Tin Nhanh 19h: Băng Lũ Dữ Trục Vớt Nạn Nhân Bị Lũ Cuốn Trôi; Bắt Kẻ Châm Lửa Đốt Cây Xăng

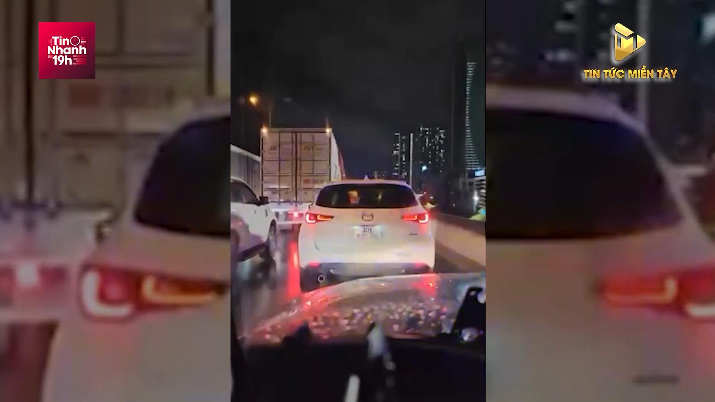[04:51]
Cụ thể, vào tối ngày 30 tháng 7, chiếc xe ô tô con nhãn hiệu Mazda đi vào làng khẩn cấp trên đường dành đai ba trên cao. Lúc này, từ phía sau, một xe ô tô ưu tiên đang đi làm nhiệm vụ cùng tiến tới. Mặc dù lấy xe ưu tiên đã tra tín hiệu, thậm chí nhắc đi nhắc lại, dừng đường cho xe ưu tiên đi làm nhiệm vụ. Nhưng người điều khiển chiếc xe Mazda vẫn không dừng đường. Đoạn video sau khi đăng tải đã nhận được hàng ngàn lượt xem và bình luận. Đa số ý kiến đều lên án hành vi tham gia giao thông của tài xế điều khiển xe Mazda.